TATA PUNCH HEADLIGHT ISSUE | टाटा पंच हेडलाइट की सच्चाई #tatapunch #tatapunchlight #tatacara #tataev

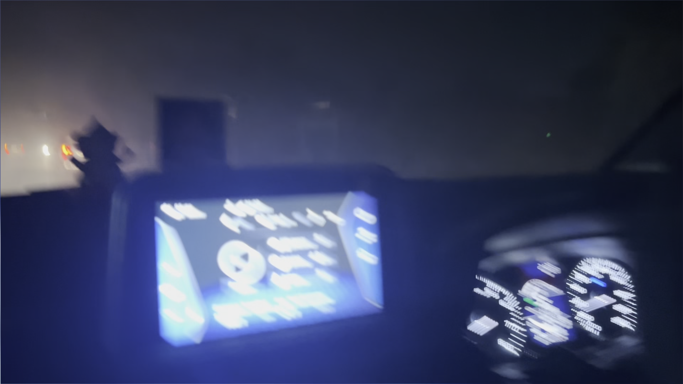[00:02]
हेलो गैस वेलकम टो आवर यूटूब चैनल तो अभी मैं बैटा हुआ हूँ टाटा पंच में और आपके
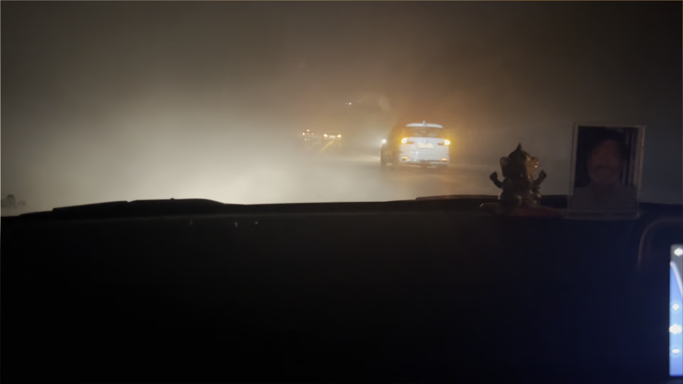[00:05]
लिए एक और धमाकेदार वीडियो लेके आ गया हूँ तो बहुत लोग का डाउट है कि
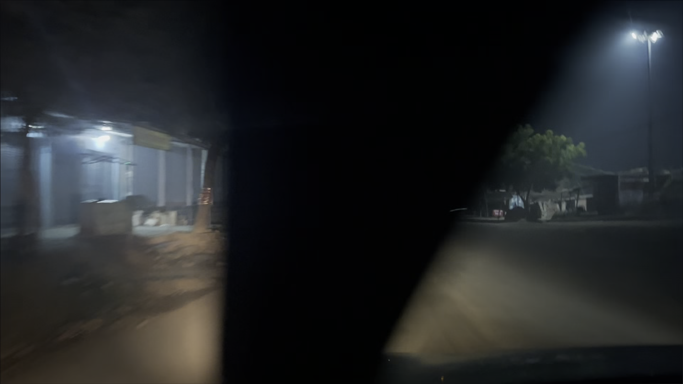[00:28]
हम लाइट की जो तो है वो समझ में आगी कहां तक जा रही है तो अभी यह गाड़ी
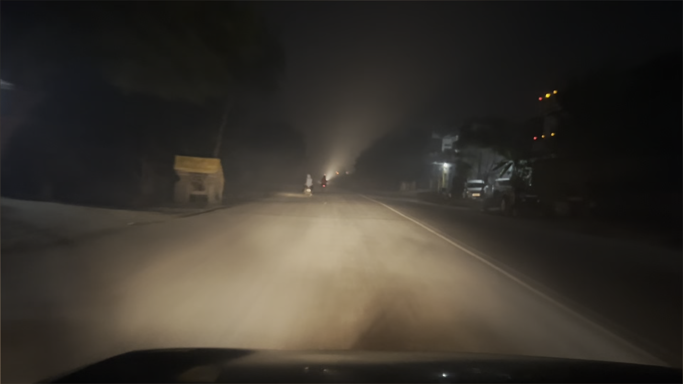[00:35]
हमाई लो बीम पे चल लिए लो बीम पे है और बाहर में थोड़ा सा फॉग है अभी हाई बीम पे हम करेंगे गाड़ी को और इसका तो आप देख सकते हो कुछ ऐसा है
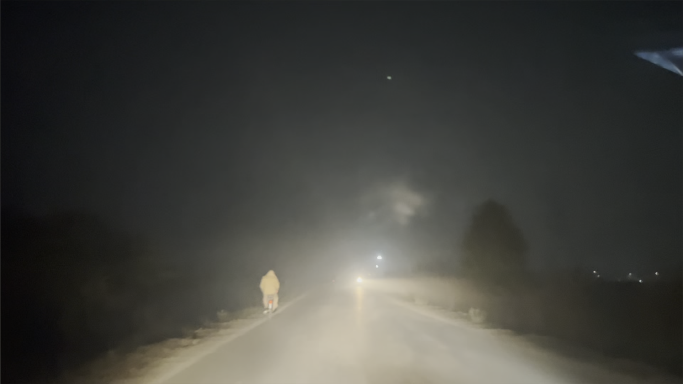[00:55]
मैं विंडो डाउन है उससे मैंने सिट कर रखा है तो इसका हाई बीम पे तो कुछ ऐसा है मैं इसी में अभी फॉग की वीडियो भी अपर शो करने वाला हूं तो वीडियो में कंटीनियो अब बने रहो है आप देख सकते हो थोड़ा सा मिन्स मैक हो तो यहां पर टाटा को इनहेंस्मेंट की ज
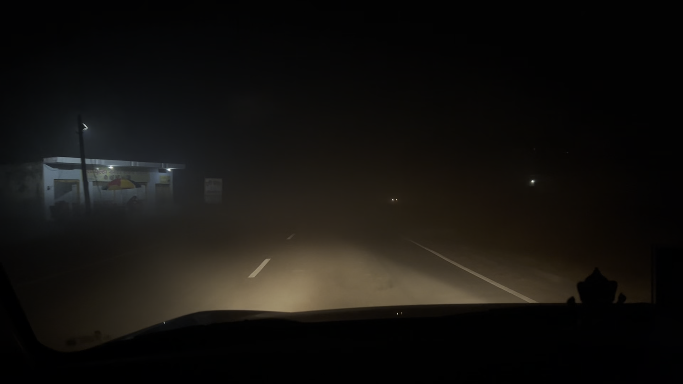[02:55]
आ वाइट से में वाइट आपकी लाइट
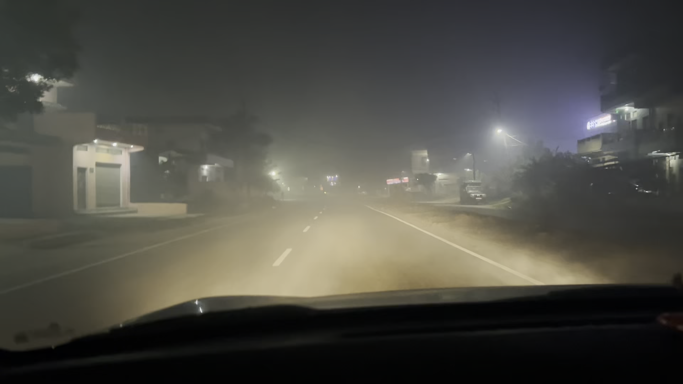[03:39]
कि देख सकते हैं यह फॉग है काफी फॉग था लाइक की है भाई फॉग में इश्यू है इसको इसको इंकरी मैं तो अभी अपनी हड्लाइट पूरी अपग्रेट कराने वाला हूं उसकी भी वीडियो चैनल पे आई ही अगर आपको वीडियो